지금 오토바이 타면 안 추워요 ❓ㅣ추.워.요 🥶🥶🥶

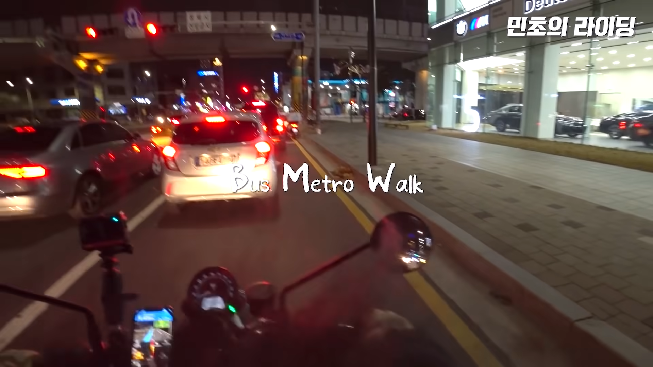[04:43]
미니 사고 싶다, 미니. 귀여운 미니. 제가 좋아하는 영동대교입니다. 영동대교. 차가 아주 많아요.